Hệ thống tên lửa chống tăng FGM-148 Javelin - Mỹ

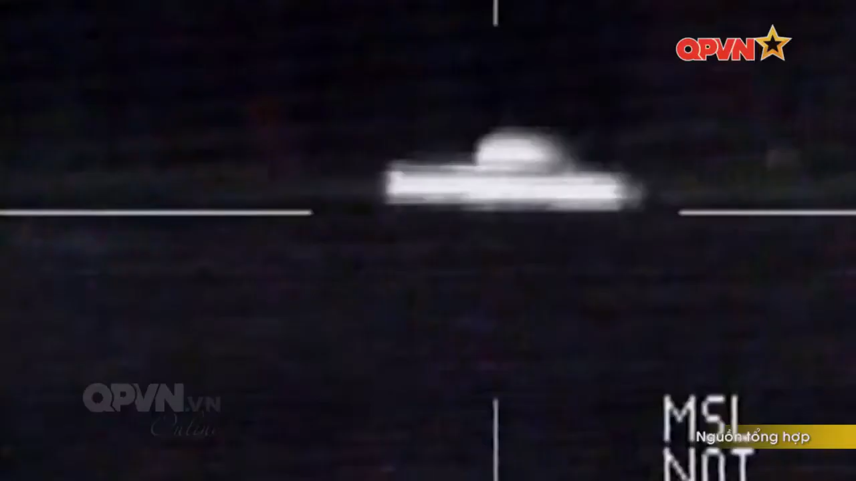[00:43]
FGM-148 Javelin được Mỹ đưa vào biên chế nhằm thay thế mẫu M47 Dragon ra đời trước đó hơn 20 năm.
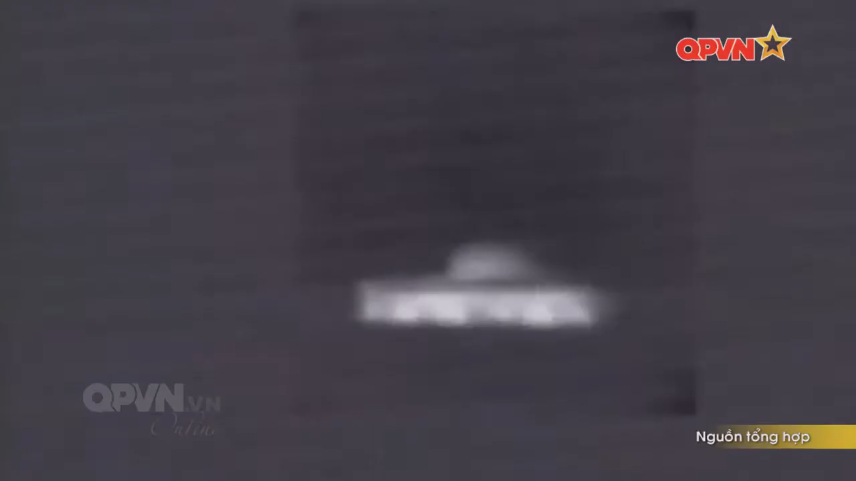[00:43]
Tên lửa sử dụng cơ chế dẫn đường hồng ngoại, tự động theo phương pháp bắn và quên,